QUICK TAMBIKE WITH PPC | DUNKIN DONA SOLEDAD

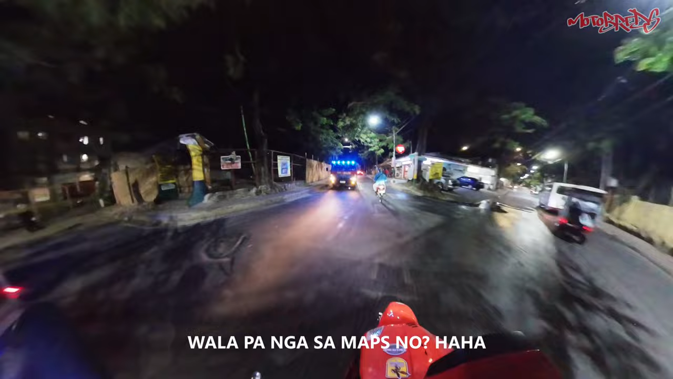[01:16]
O, winace namin pero wala sa map eh. Uy, aso.